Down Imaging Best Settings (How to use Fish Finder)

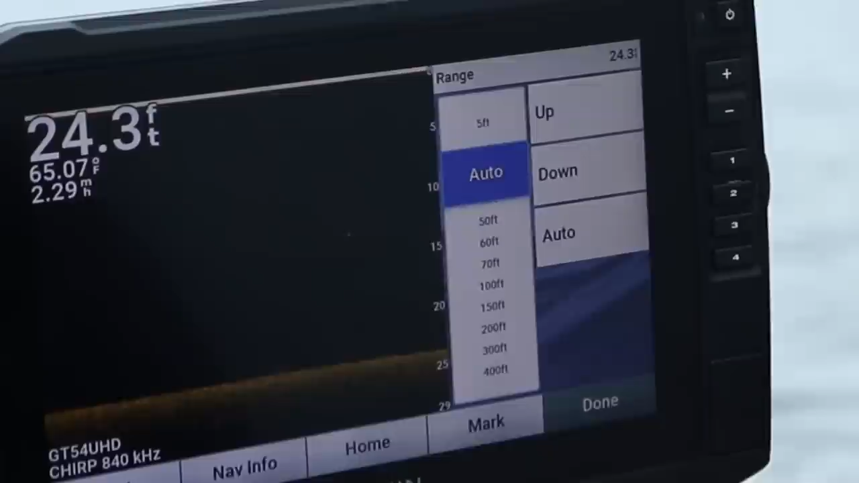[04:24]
On screen: depth 24.3 ft, water 65.07°F
for crappie i personally would set it at 30 feet i
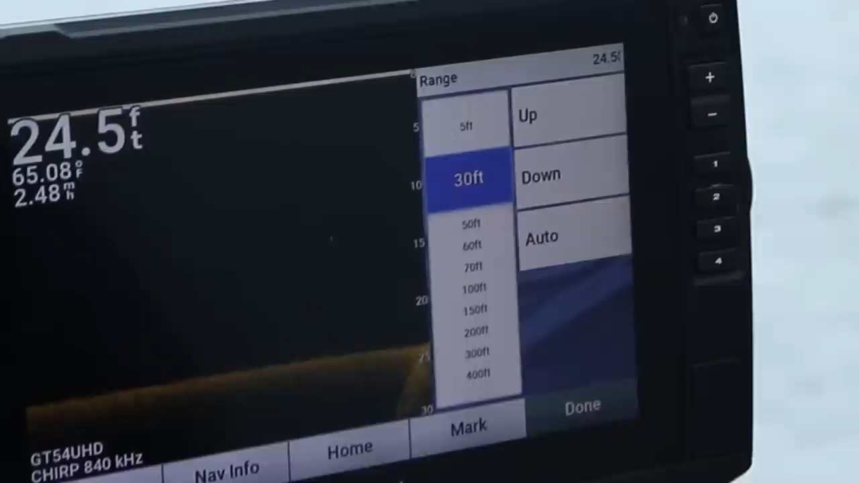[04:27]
On screen: depth 24.5 ft, water 65.08°F
wouldn't go deeper than 30 feet for two reasons and i mentioned this in my 2d sonar
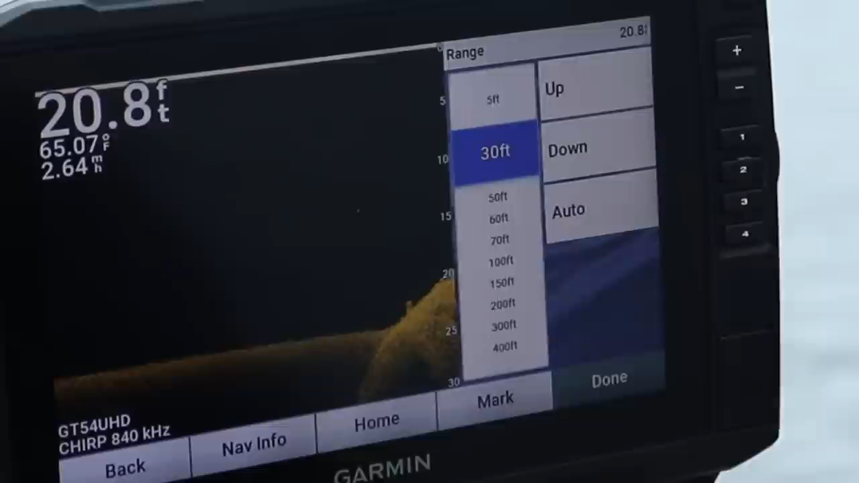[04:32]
On screen: depth 20.8 ft, water 65.07°F
video first reason is you're trying to cram so much data when you're fishing let's say 50 60 feet of water and you're trying to cram so much data into a 5 7 or 9 inch screen or if you got a bigger screen that's great but
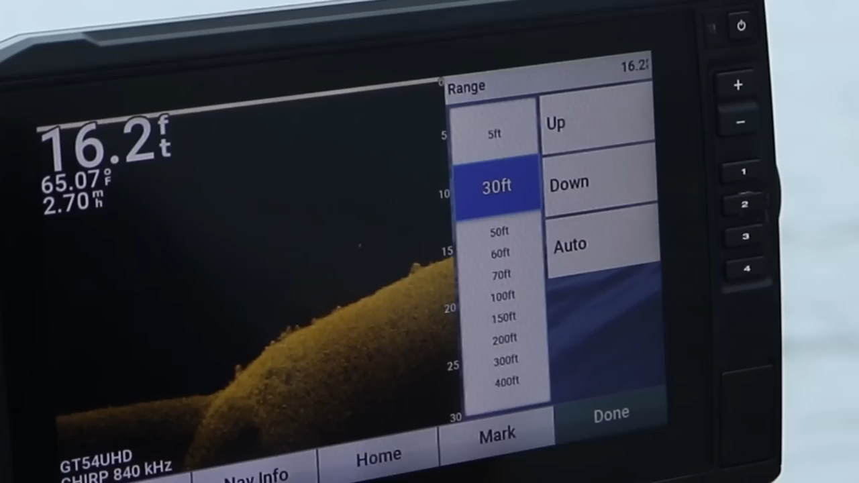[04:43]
On screen: depth 16.2 ft, water 65.07°F
you're trying to cram so much of the water crawl column into this area and what what
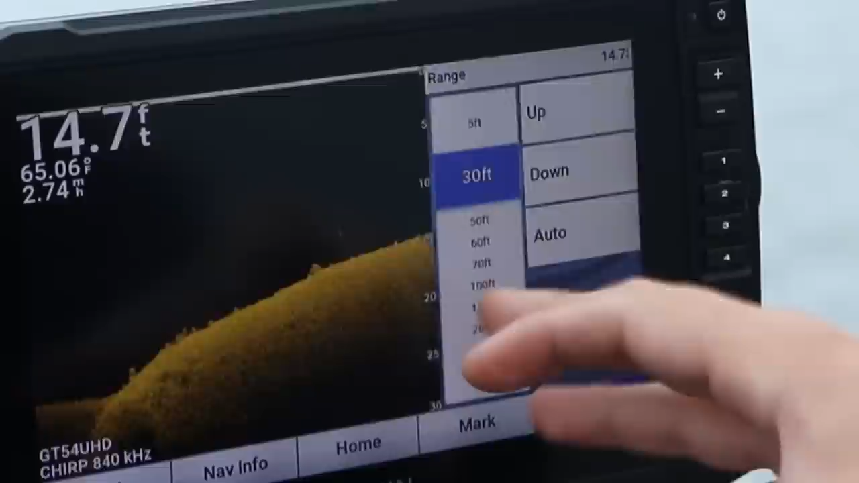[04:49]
On screen: depth 14.7 ft, water 65.06°F
these units do is when it sends down a signal and let's say i'm i'm going over this rock this rock might be let's say it's a foot wide well this air this unit's granting let's say 200 pixels or 100 pixels i don't know the math
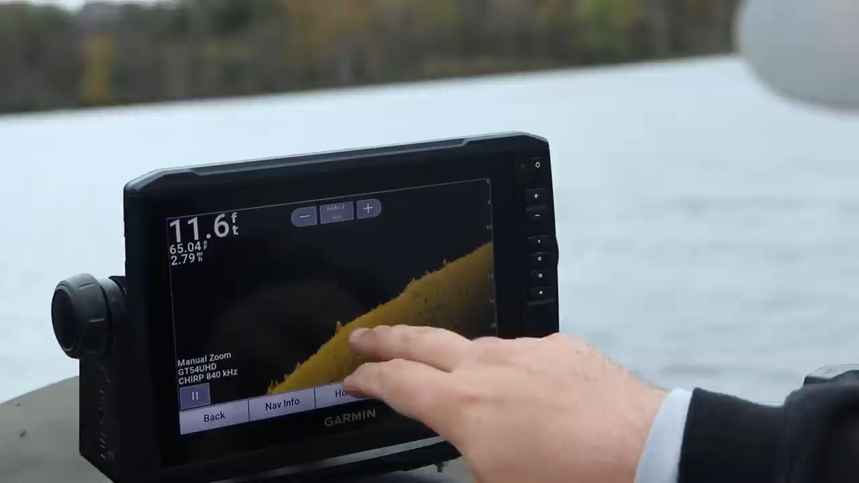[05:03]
On screen: depth 11.6 ft
exactly but to this one rock now i'm in i'm in 11 feet of water here but at the time this was in about 15 feet when you're in 60 feet of water and
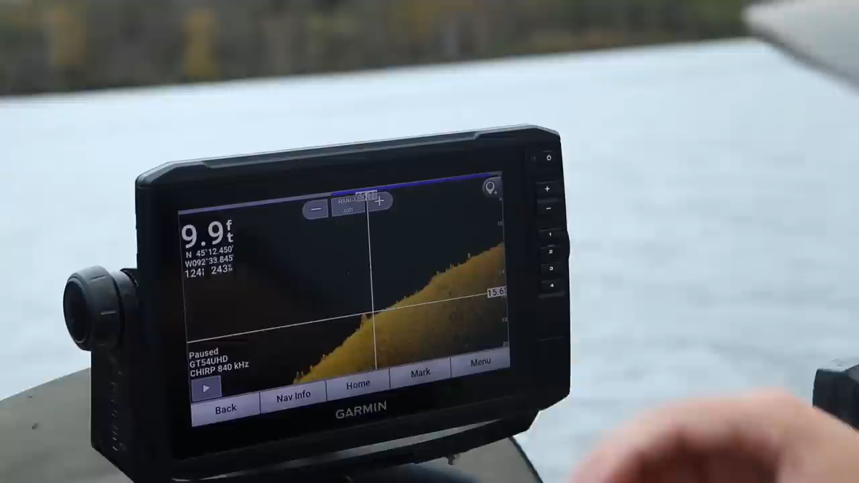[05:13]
On screen: depth 9.9 ft
what the the sonar tries to do let's say you see a fish that's a foot long it might only grant
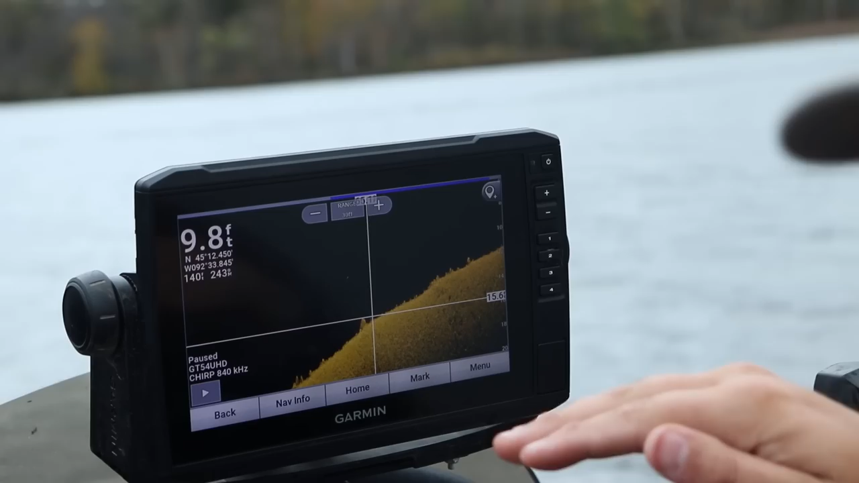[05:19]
On screen: depth 9.8 ft
20 pixels to that fish if this is the fish as a sonar goes down and pings and tries to create kind of a arc or a blob
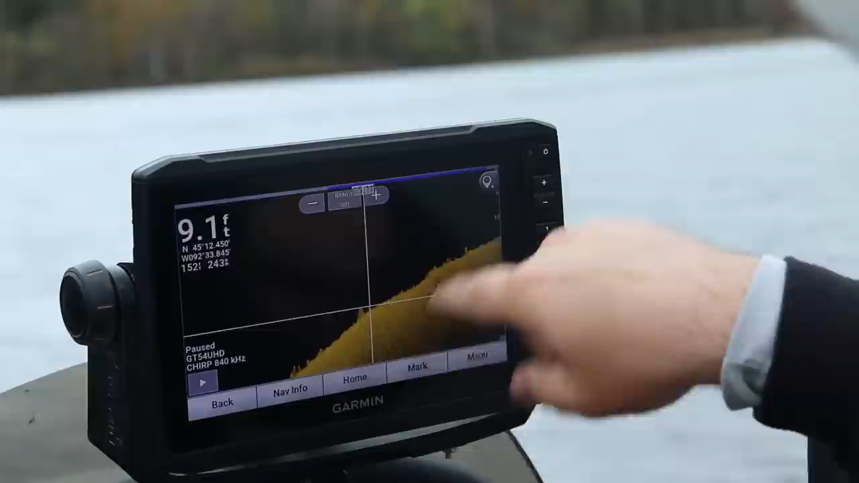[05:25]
On screen: depth 9.1 ft
it might only give you 20 to 30 pixels for that fish if you're in 50 feet of water if you
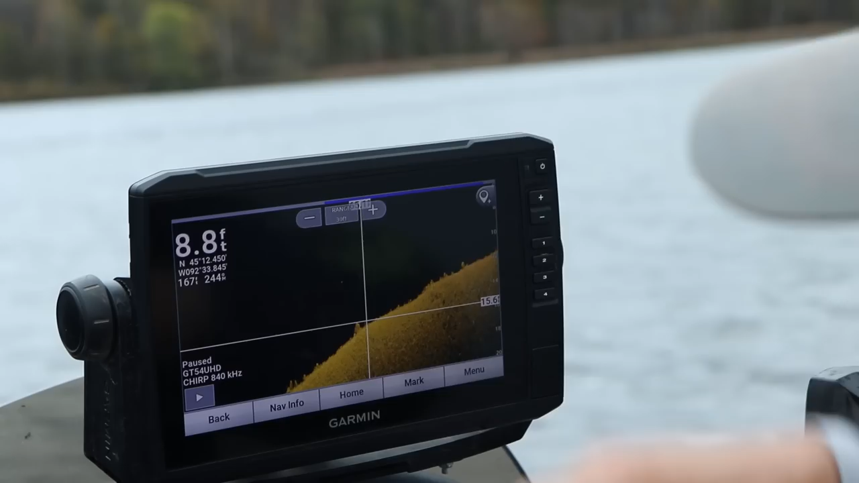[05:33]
On screen: depth 8.8 ft
have that full 50 feet set when you shrink your screen you're giving more pixels to that fish so now the same fish
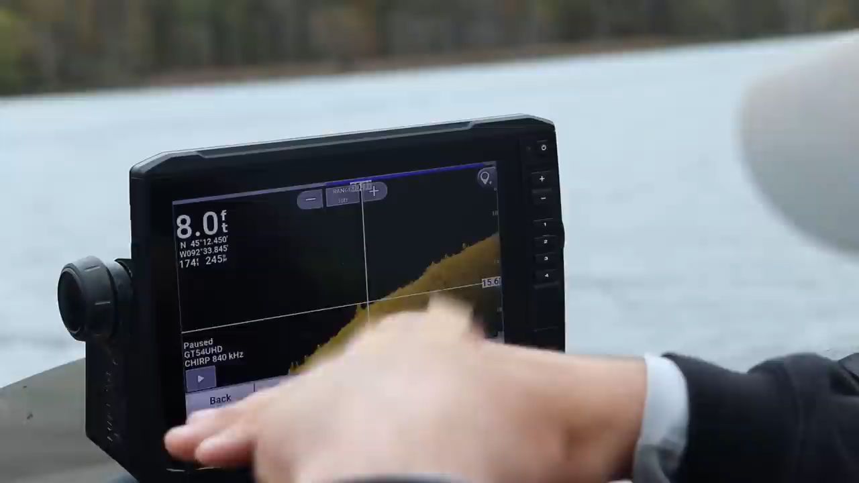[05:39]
On screen: depth 8.0 ft
that that sonar pinged against maybe that has 50 or 100 pixels you're going to be able to see that fish a lot easier so that's the first reason the second reason is when you're crappie fishing or when i'm crappie fishing i don't really target them deeper than 30 feet i don't think it's there's a high mortality rate when you catch them deeper than 30 feet so i don't really think it's that
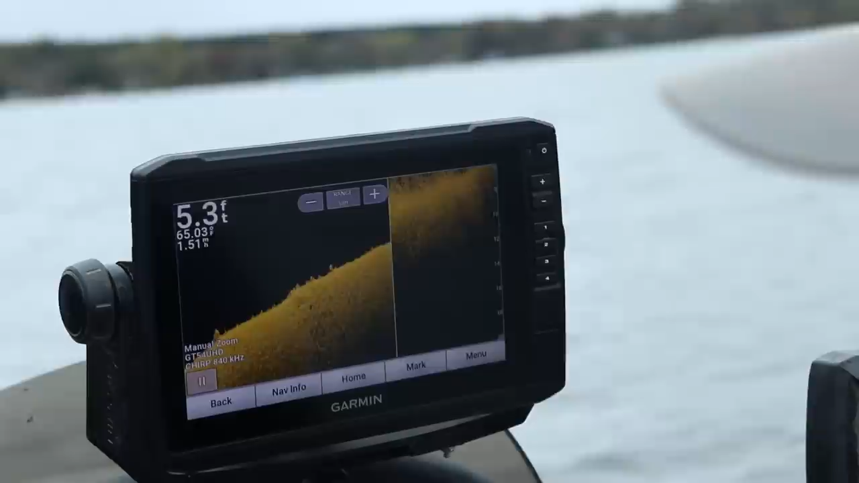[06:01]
On screen: depth 5.3 ft
ethical to fish for them deeper than 30 feet if you plan on releasing them now if you plan on just catching them by all means
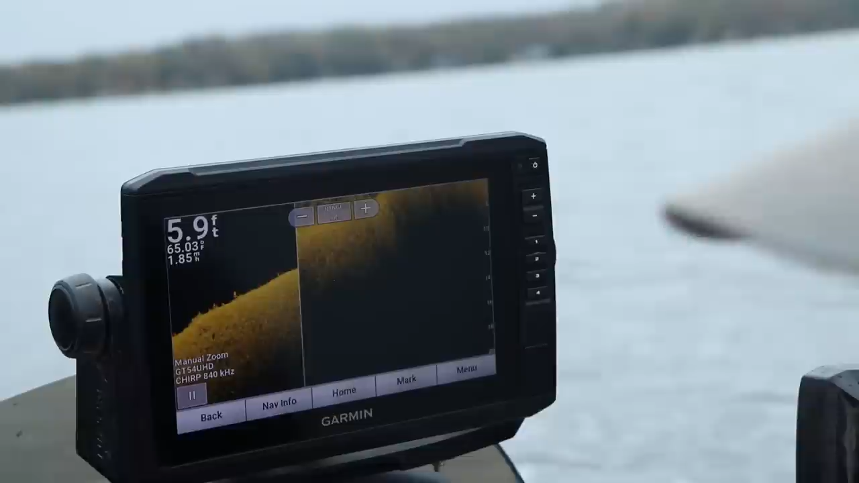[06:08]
On screen: depth 5.9 ft, water 65.03°F
throw them on the ice for us it'd be throwing them on the ice when we're fishing them for deeper than 30 feet for those of you down south throw them in the live well throw them in the boat as as long as they're legal of course they got to be the minimum size length here
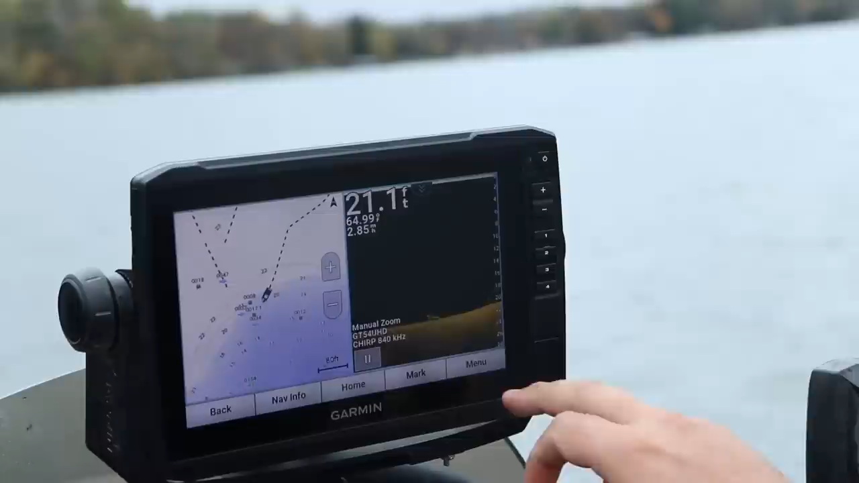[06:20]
On screen: depth 21.1 ft
we go we're coming over some some brush piles here so we talked about contrast we talked about brightness we talked about range
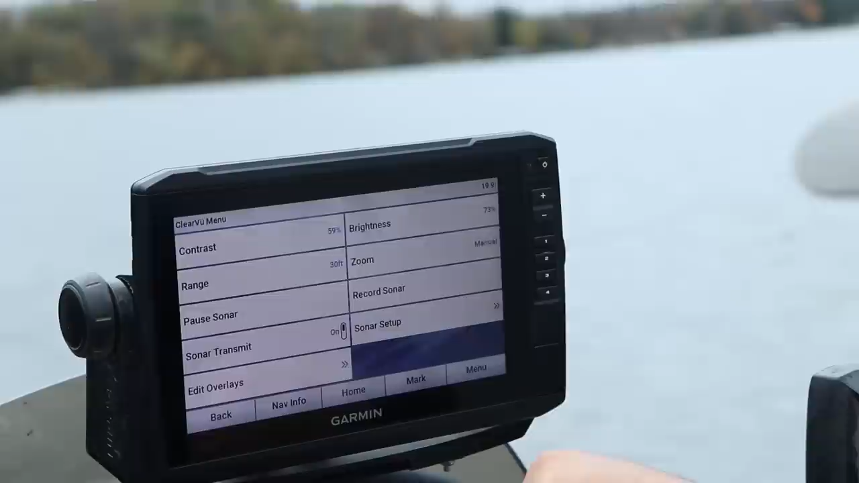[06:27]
there's a zoom function you can have i don't
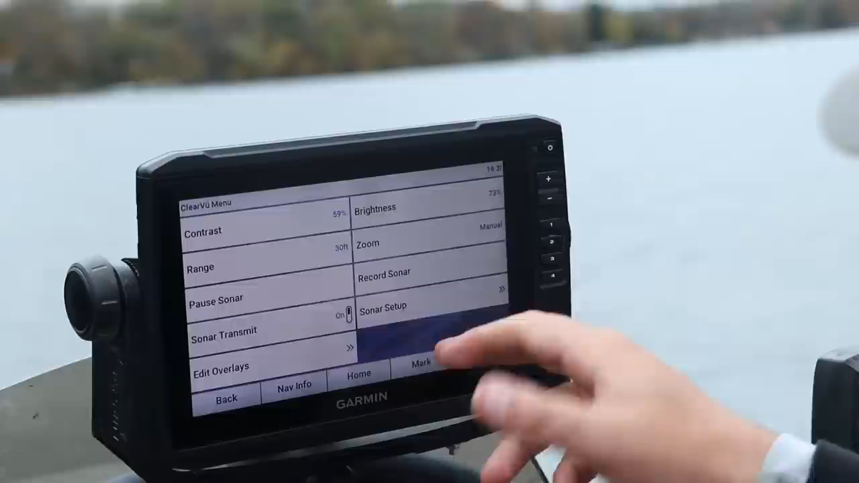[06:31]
really use it um so in our setup here oh scroll speed i always get this question
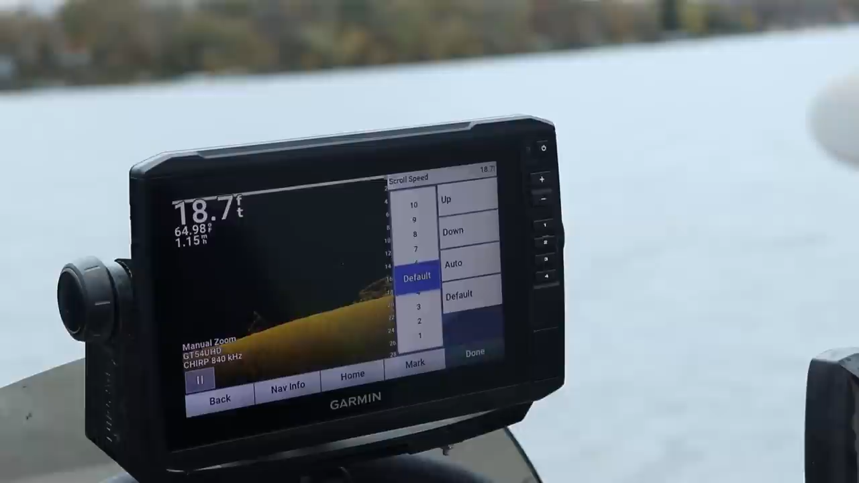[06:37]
on scroll speed i almost always have it set a default which is five typically on a lot of websites the
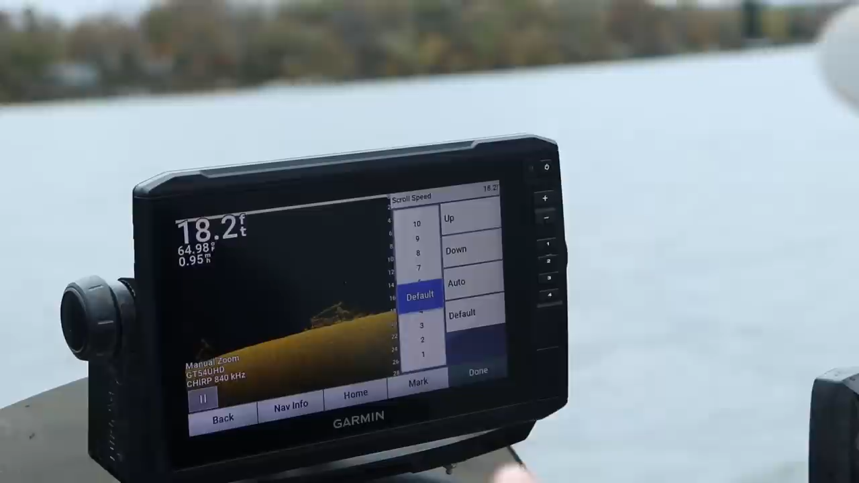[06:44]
On screen: depth 18.2 ft
garmin the hummingbird um and the lawrence they all recommend to go one number higher
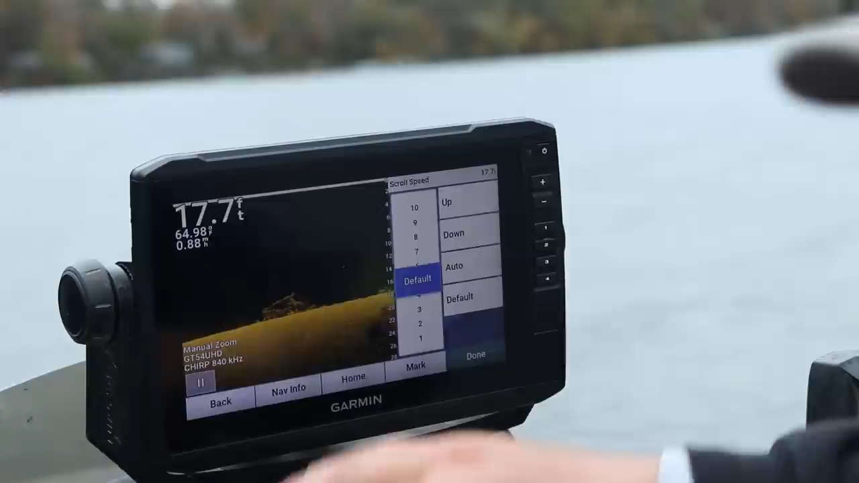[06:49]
than what you troll so typically my idle speed if i'm going straight forward is is probably around